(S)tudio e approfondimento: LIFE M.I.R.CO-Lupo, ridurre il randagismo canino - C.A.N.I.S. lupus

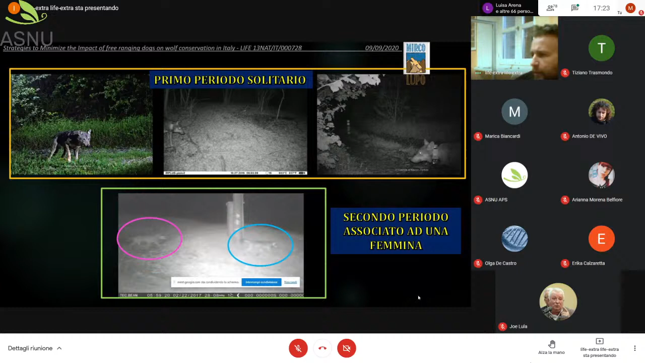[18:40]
spostava attraverso il territorio di più nuclei familiari mentre in un secondo periodo si è associato con una femmina chiaramente non producendo piccoli perché lui è stato sterilizzato però si è associato in maniera definitiva ad una femmina
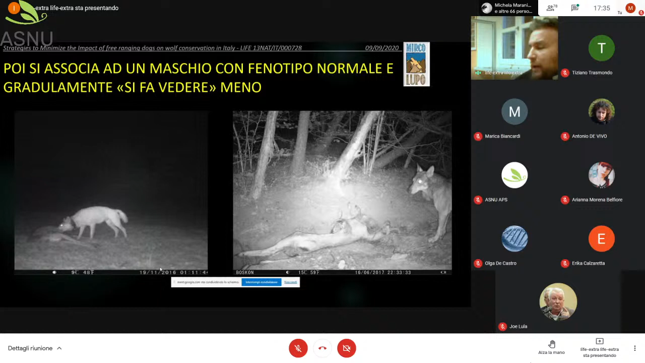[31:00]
incominciato ad avere citi di attività normali e fisiologici per un lupo cioè muoversi di notte e stare piuttosto ferma di giorno aveva un un
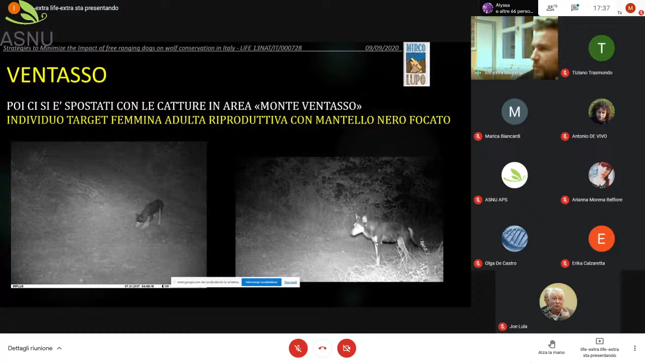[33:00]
scuro o nero per essere considerato normale si vedono i capezzoli tirati sintomo che una femmina in lattazione cioè una femmina alfa abbiamo provato a catturarle ma poche settimane dopo in realtà come
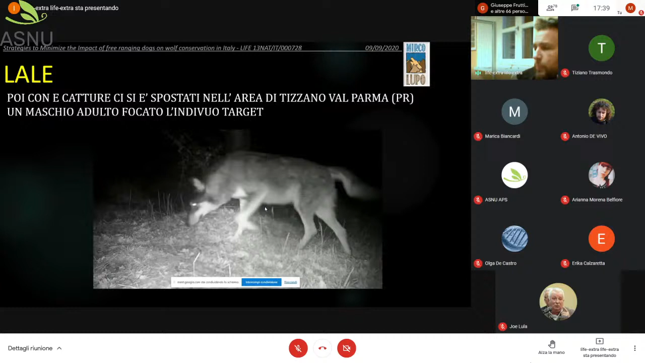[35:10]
con le catture poi dopo si è spostati in provincia di Parma il target era questo maschio adulto sempre con il mantello nero focato come al solito ci è andata piuttosto
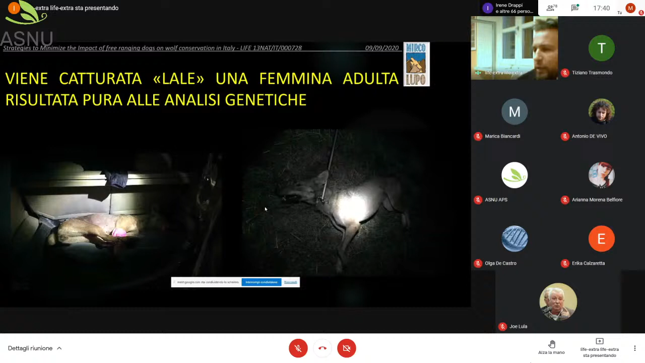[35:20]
male dopo tre giorni abbiamo catturato una femmina sempre adulta ma con il fenotipo normale
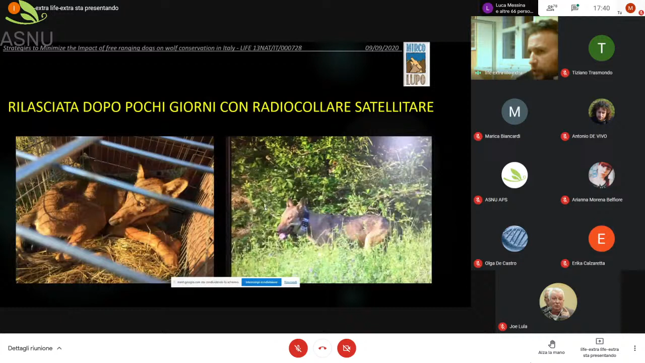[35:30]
questo è il giorno della liberazione chiaramente essendo pura non l'abbiamo sterilizzata l'abbiamo solo dotata di radiocollare anche questa lupa ci è stata molto utile per capire come vive un individuo non territoriale
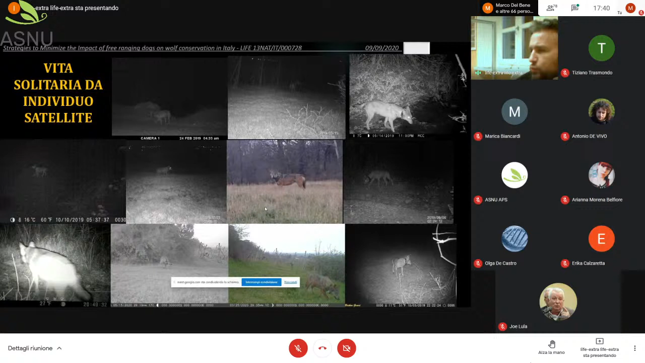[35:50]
ma un individuo che fa il satellite cioè che frequenta due o tre o quattro territori di branchi adiacenti cercando in qualche modo di trovare un compagno per stabilire un territorio
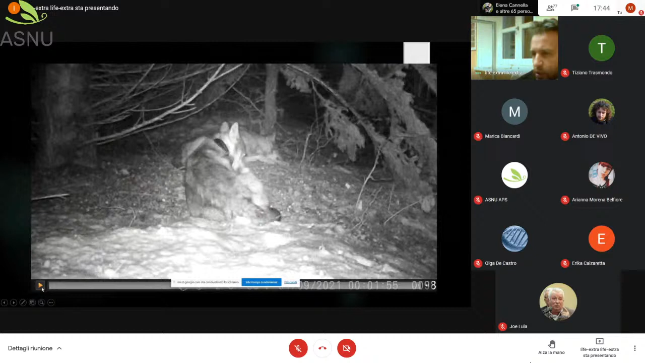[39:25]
che abbiamo fatto recentemente in un posto in cui questo individuo rio sta dormendo con la femmina